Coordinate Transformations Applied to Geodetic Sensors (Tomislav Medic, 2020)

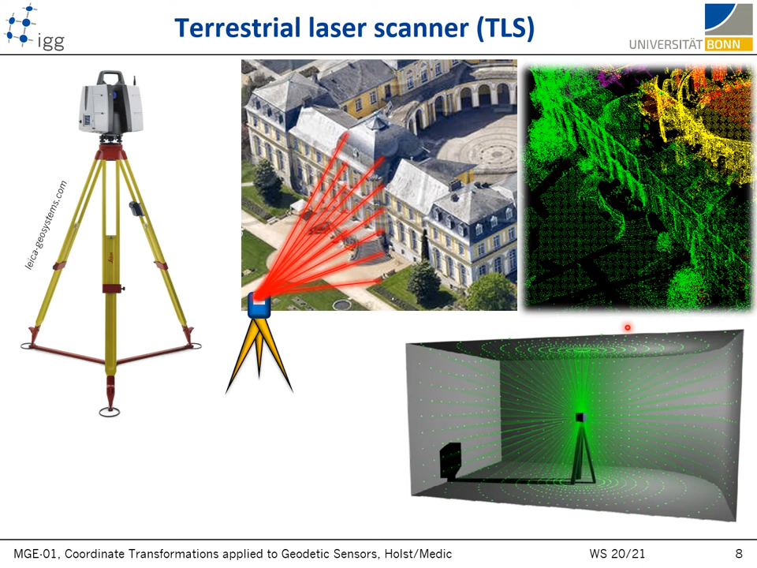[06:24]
And as a result, we have a point cloud capturing detailed geometry of the measured object, as you can see on the right hand side. So in short, with laser scanners, we have high level of detail, high automation, and really high measurement speed.
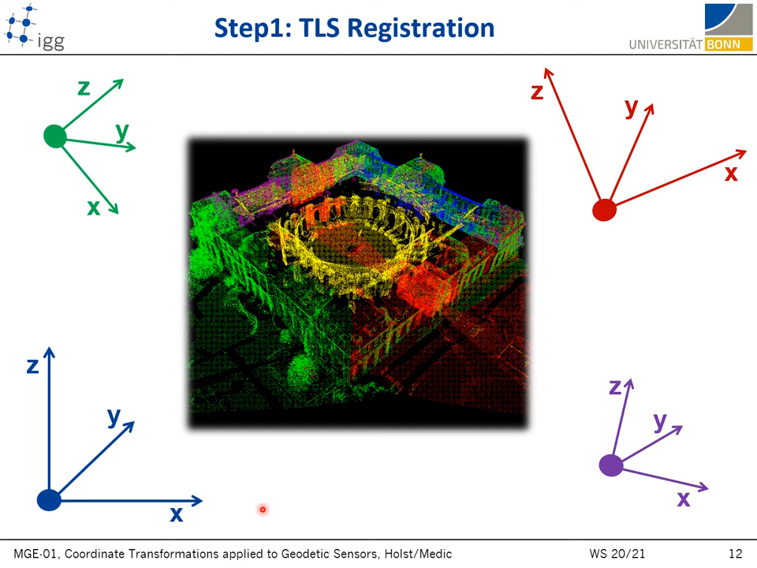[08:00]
And in practice, this is typically the coordinate system of one arbitrary chosen scanner station, for example, this blue one or the first scanner station. So in short, TLS registration is just merging multiple point clouds together in a single local
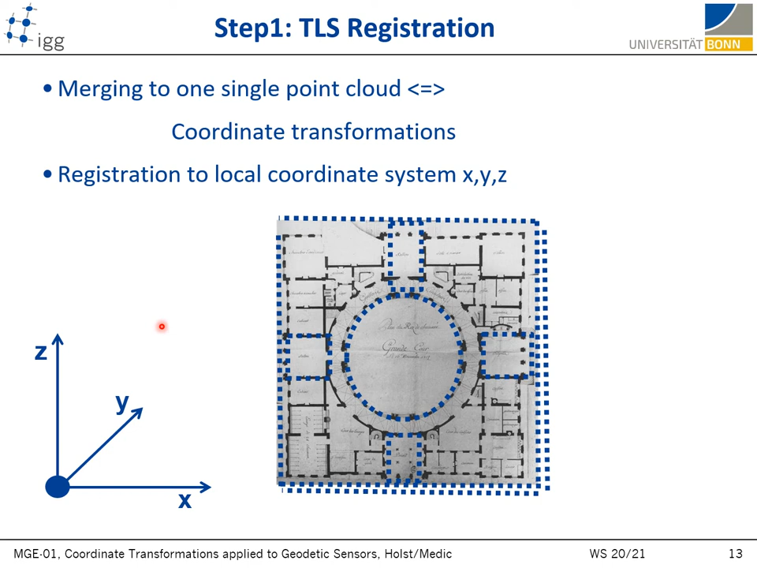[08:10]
coordinate system by applying the correct coordinate transformations. And this is the final point cloud after the registration.
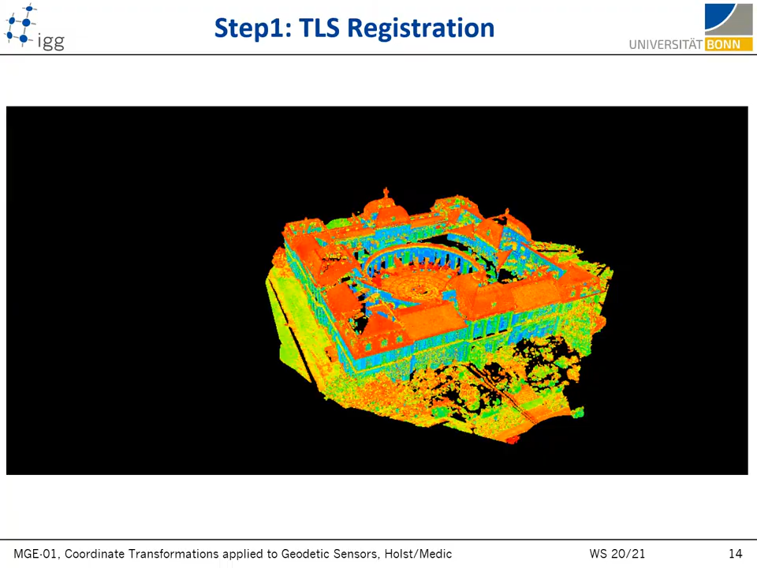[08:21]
This is actually a video, but I have some technical difficulties,
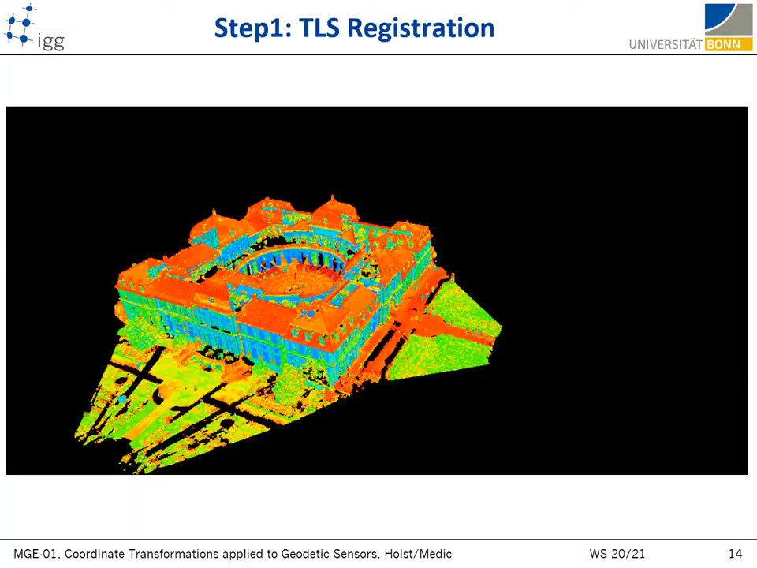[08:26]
which I am not sure if I will be able to resolve anyway. The final step after all the point clouds are registered in a single coordinate system is mathematical approximation of these point clouds or generating a 3D model. And one of the reasons why we need to generate a 3D model is because the point cloud is really hard to handle and hard to analyze and it takes up a lot of space on our memory on a hard drive.
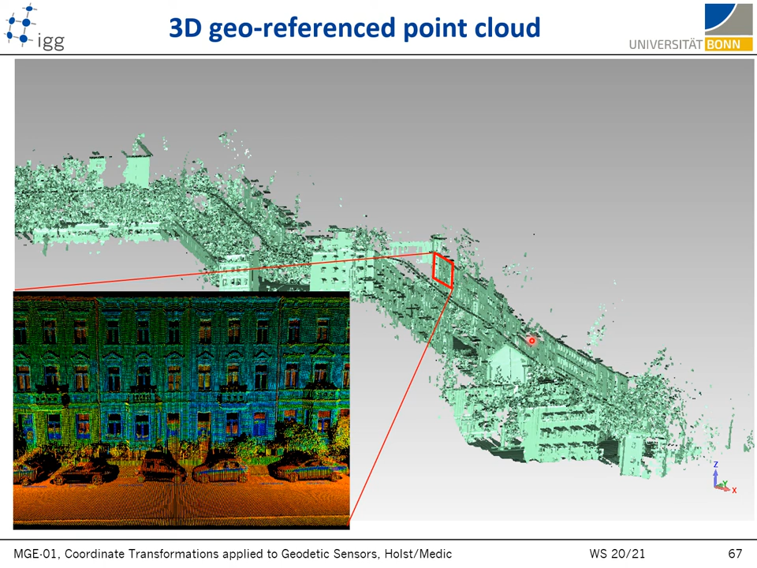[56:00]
that we acquired with our mobile mapping system here at IGG. Yeah, that's it. This is somehow how it looks like in the end. And finally,